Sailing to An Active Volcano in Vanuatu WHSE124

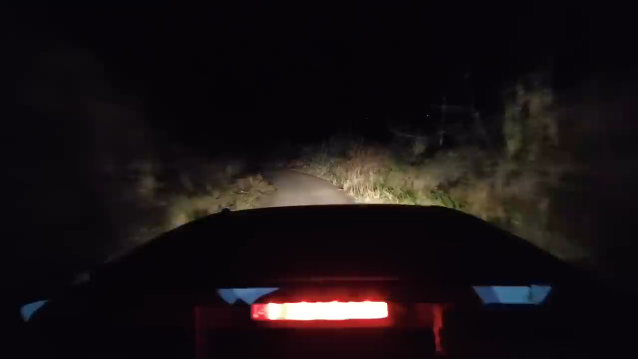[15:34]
It's the sort of road where you have to hold on to something, above your head preferably, and sort of tense your entire body so you don't get thrown from the truck. Not being able to see where we were going made it even more exciting.